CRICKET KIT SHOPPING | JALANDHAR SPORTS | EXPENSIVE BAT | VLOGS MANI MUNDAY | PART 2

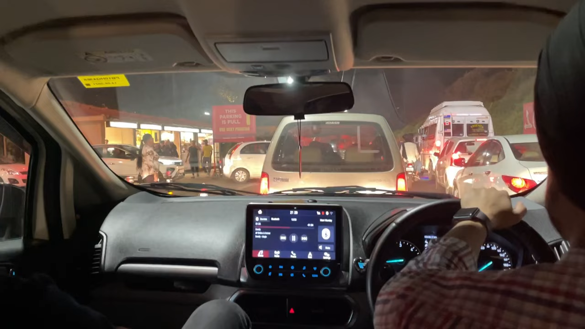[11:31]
कोई भी जाना लक्की ढाबा हवेली साबे ना आयो रश देख लो पहला साडा प्लान सीगा साबे रुकण दा फिर आया हवेली रुकण दा हुण साडे दोने प्लान कैंसल हो गए बिकॉज
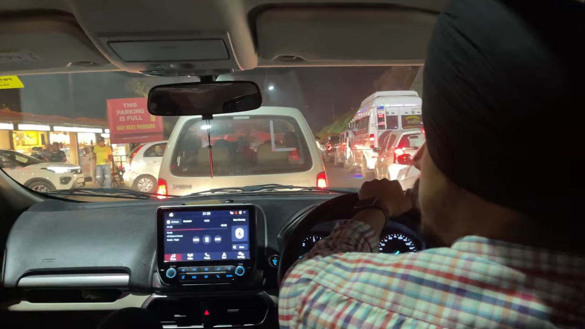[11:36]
ऑफ रश जो कि तुसीं देख रहे सी लुधियाणे पहुंच गए आ चलो जी पसंद आया भाई दस्यो हुण।